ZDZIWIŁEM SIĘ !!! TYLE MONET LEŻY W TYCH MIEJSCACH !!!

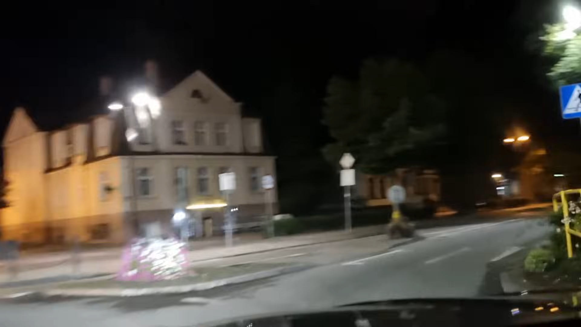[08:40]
bo wiecie, Wejherowo 21:15, to już jest miasto wymarte, tu już nikogo nie ma.
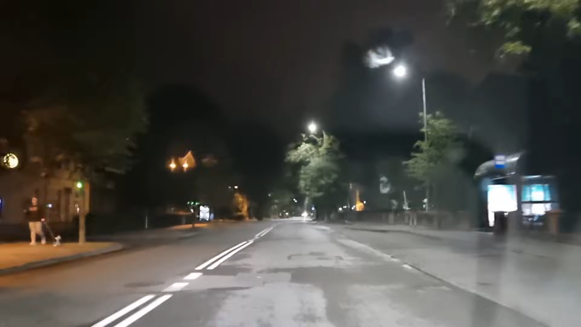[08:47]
I tak się zastanawiam, czy w waszych miejscowościach coś się dzieje. Czy jeszcze jakieś kawiarenki, ludzie chodzą, czy cokolwiek.